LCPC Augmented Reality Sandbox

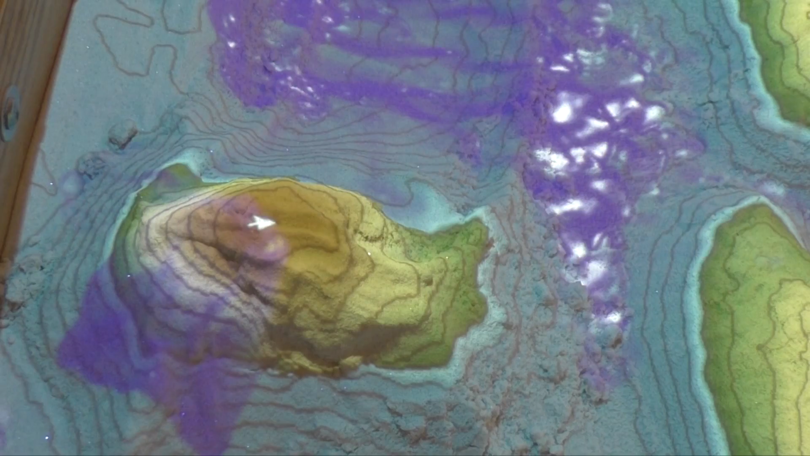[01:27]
You can also do it, you can add water everywhere, right there,
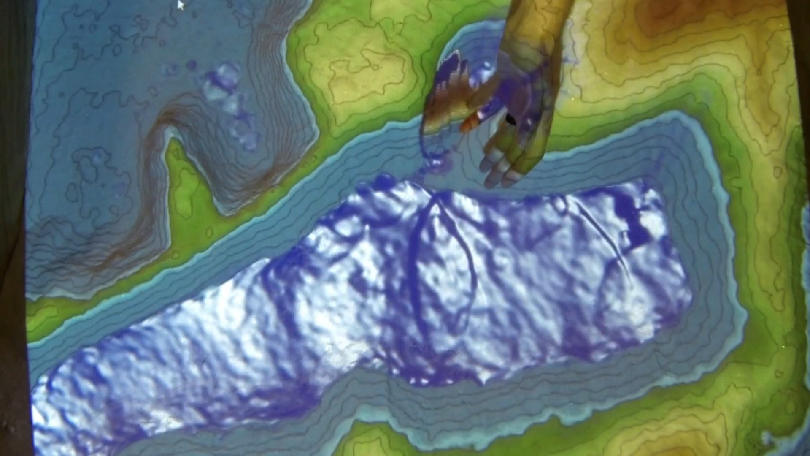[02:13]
So when you make a breach in the dam, you're going to see the water start pouring down into the village.